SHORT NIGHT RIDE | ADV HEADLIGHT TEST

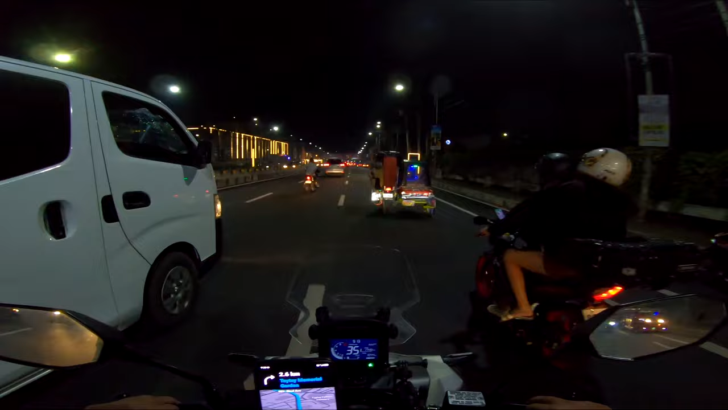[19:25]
Tambay ng konti. Ito na to, SM to, Taytay na yata ito. SM Taytay. Okay. Yan na pala, SM Taytay na pala to. Wala akong masyadong alam na napasyalan sa Antipolo. Siguro hanap na lang ako doon ng pwedeng matambay yan.
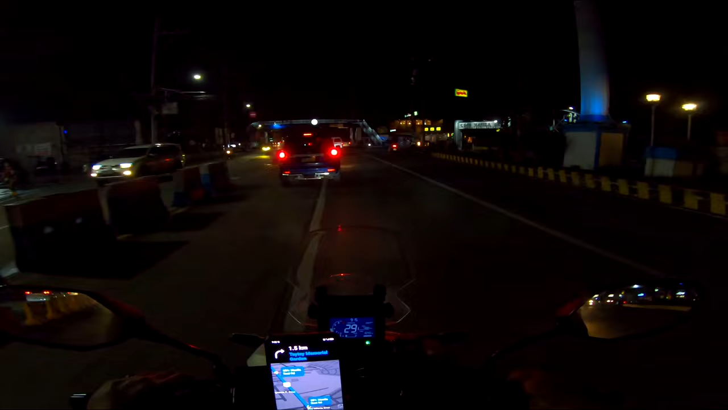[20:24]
Taytay Veterans Club Manila East. Parang ang sarap diretsuhin ito sa kaya labas.
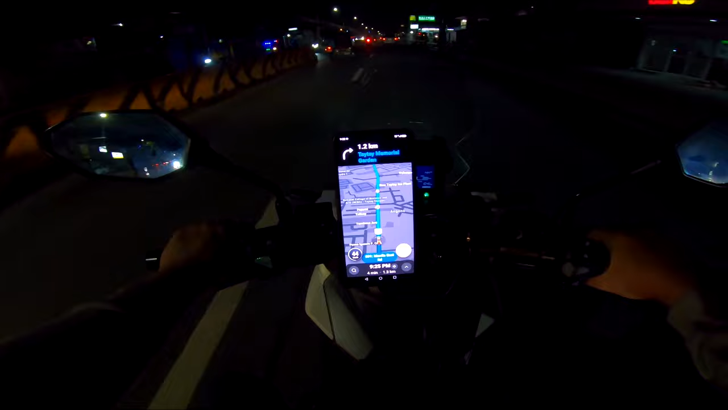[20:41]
Eh, malapit na tayo. 1.2 kilometers. Ayan, ako'y malapit na. Andito na yata ako sa bandang kanan. Ayan, tapos pagkatapos ko rito, mamasyal na lang tayo siguro sa Antipolo.
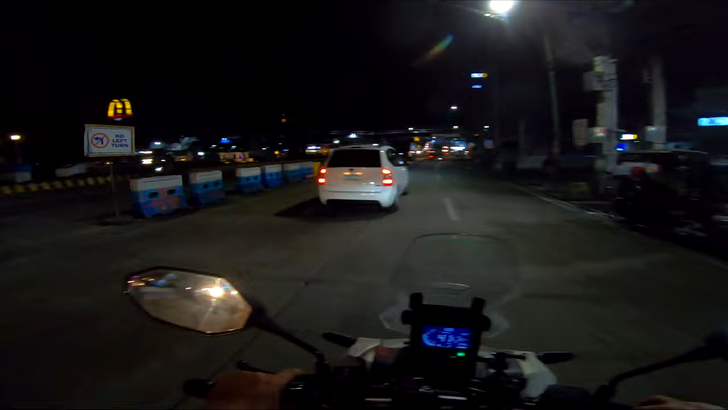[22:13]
Agad dalawang isip tuloy akong pumunta ng Antipolo, baka umuulan doon.
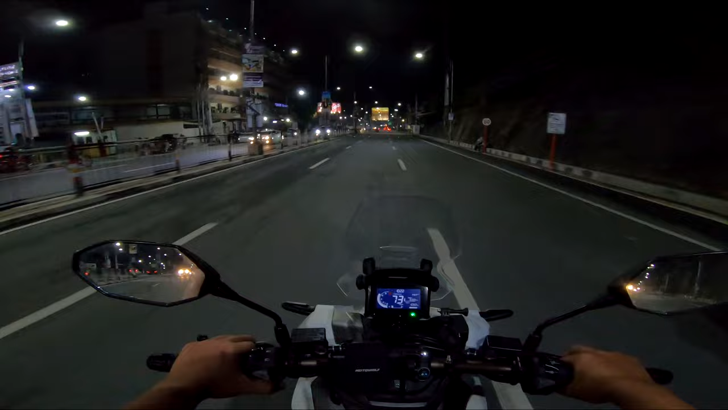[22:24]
Eto na, kailangan natin mag-isip kung tutuloy ba tayo. Pag tumaliwa ako pa Ortigas, sa kabila, papunta ng Antipolo. Eto na. Teka lang. Sige, doon tayo Antipolo. Kasi baka traffic din sa Ortigas eh. Ang kanina, sobrang traffic. Tatala muna tayo ng ano, Antipolo.
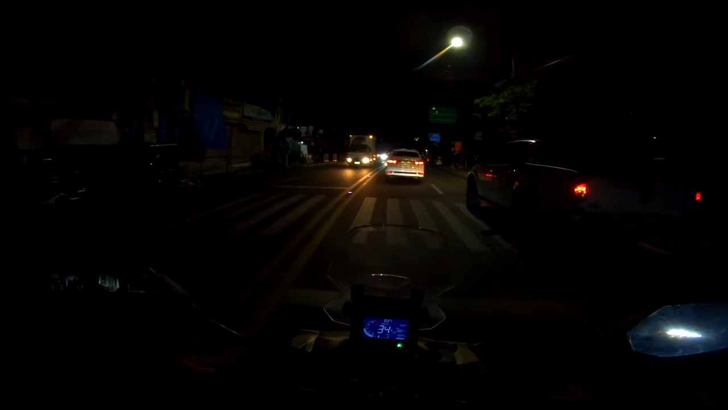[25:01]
Nakaliwa na tayo rito. kaliwa, kaliwa. Yan, dito na tayo sa ano, Katedral ng Antipolo.
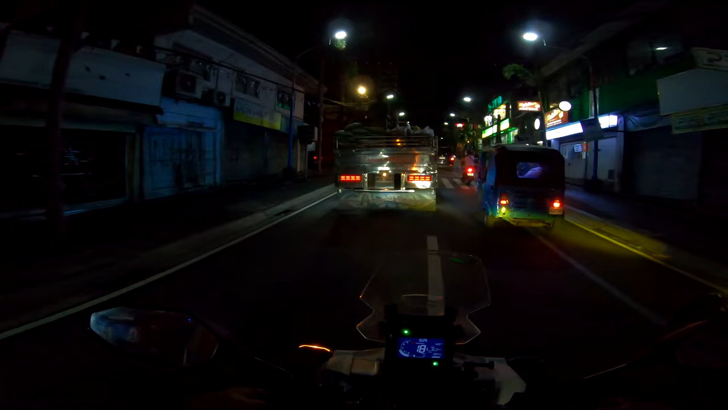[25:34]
So, kakaliwa na tayo rito. Ayun, yung katedral. Wala na naman tayong gagawin dyan. So, uwi na tayo. Baba na tayo ng
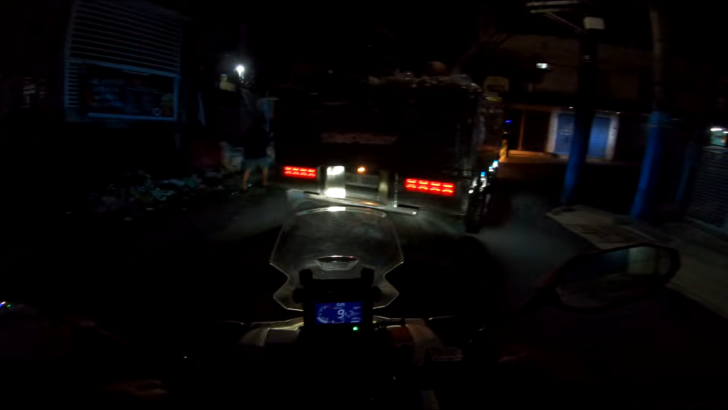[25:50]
Sumulong. Tayo na sa Antipolo.
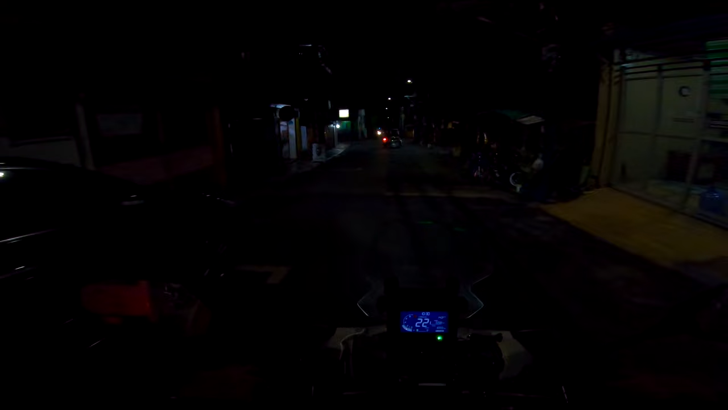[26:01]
Tuklasin natin ang siyensya. Papara, paparara. Madilim. Ayan o, di ba?
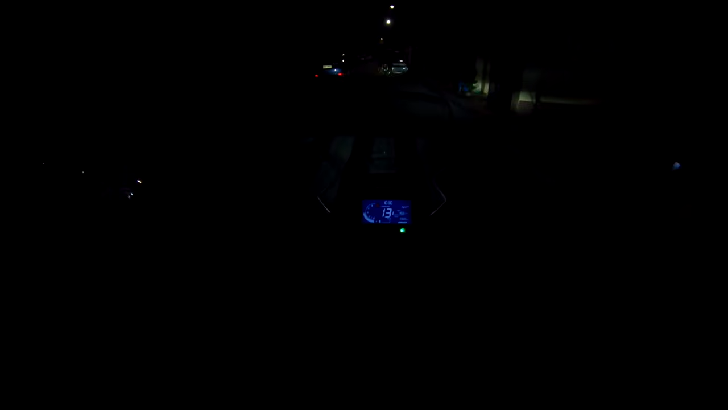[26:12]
Pag madilim, parang ano, hindi mo nakita yung headlight nung ADV.
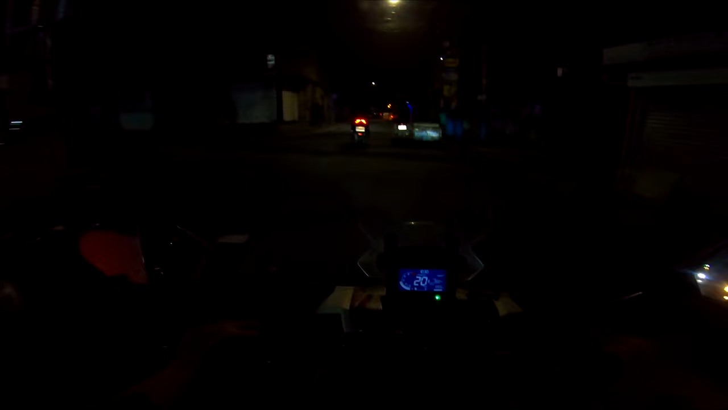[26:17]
Well, sa camera ko talagang madilim. Pero syempre, camera yan eh. Pero sa personal,
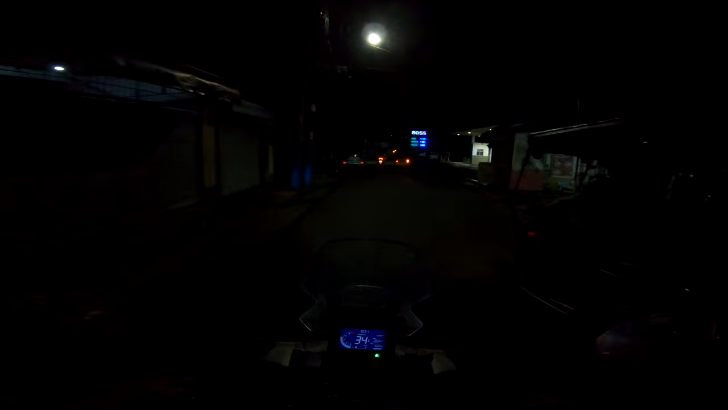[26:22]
ano na, makikita mo naman ng konting-konti.
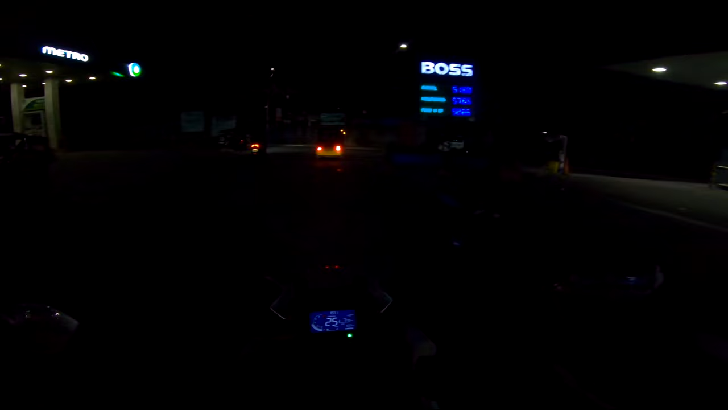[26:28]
Pero hindi talaga ganun kalinaw na may makikita kang spot sa harapan mo. Dahil nga kalat-kalat yung ilaw. Gusto ko talaga masolusyonan tong problema nito eh.